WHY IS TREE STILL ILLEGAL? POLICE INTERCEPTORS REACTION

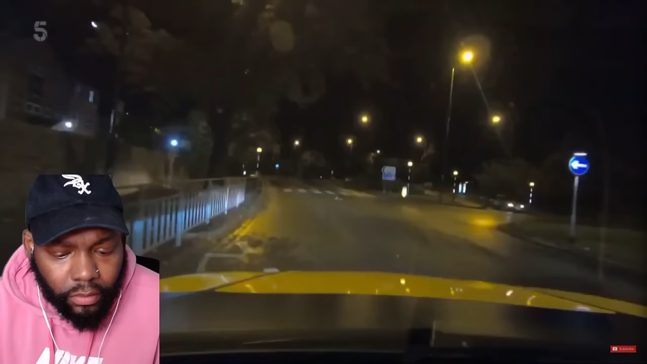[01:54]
It's not long before an ANPR camera picks up a stolen black Renault Kadjar in the north of the city. Kai's got a hunch as to where it's heading, and his instinct is spot on. That's it. The driver's clocked the X5 and taken off like a bandit.
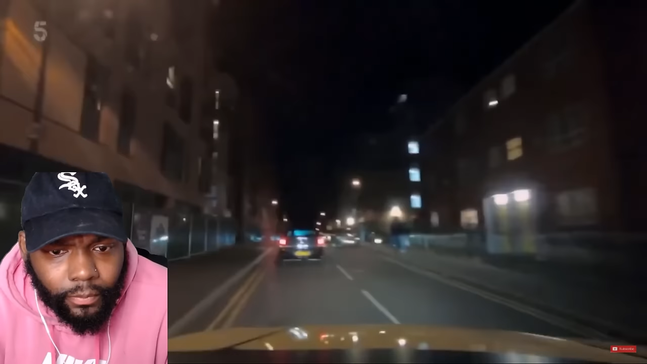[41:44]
Vauxhall Vectra, insured to Richard Wright at Newcastle, Staffordshire. I mean, I guess it's cool, man, we get to see new people, but dang. I thought I'd have seen almost every episode. I know I'm very far from seeing every episode, but... Well, Richard Wright's born 57, so that is him. The main policy holder is a man approaching his 70s. But this driver looks like a spring chicken.